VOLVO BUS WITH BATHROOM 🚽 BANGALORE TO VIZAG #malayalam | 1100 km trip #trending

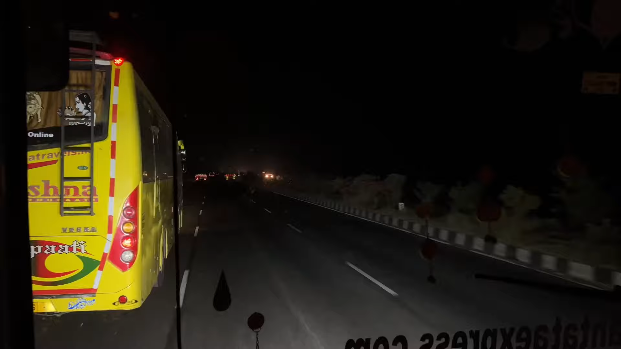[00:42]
PSR ട്രാവൽസിന്റെ ഒരു വോൾവോ 11R, ശ്രീകൃഷ്ണ ട്രാവൽസിന്റെ ഒരു വോൾവോ B9R.